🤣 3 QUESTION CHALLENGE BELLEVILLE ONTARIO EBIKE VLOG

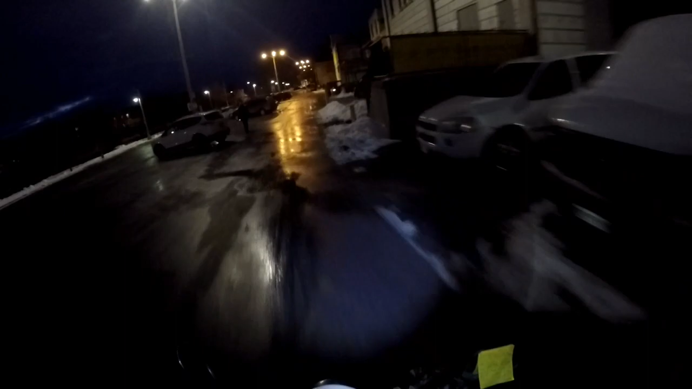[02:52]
was going to turn in whoo-hoo was going to turn in
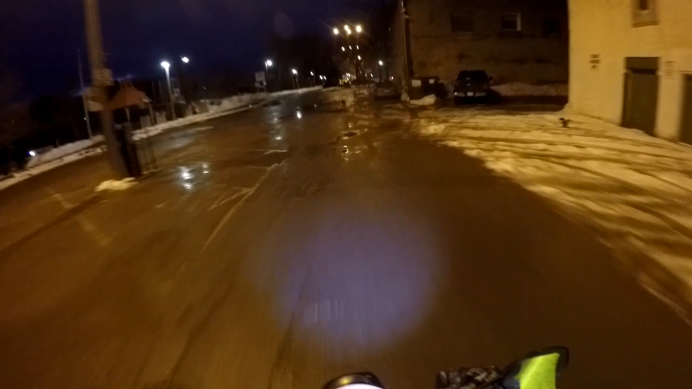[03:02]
that was a big freaking hole into the restore uh oh i wasn't gonna know my wife i think i was what was i doing my wife already there i don't know oh yeah i think uh she took an e-bike and i followed her that's what it was
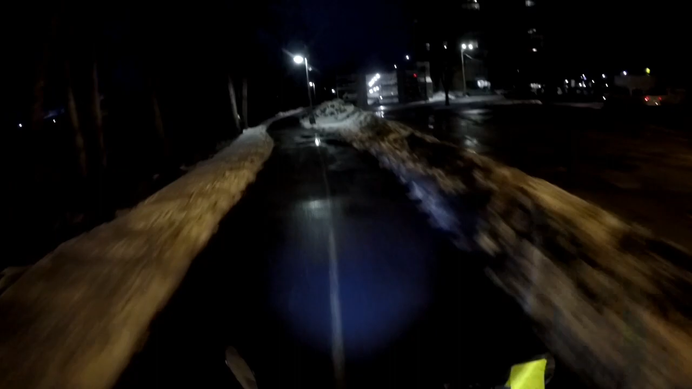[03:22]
to the restore she already went in but i i had a i was waiting yeah i had signal on and everything i'm sitting there oh why does something sound floppy floppy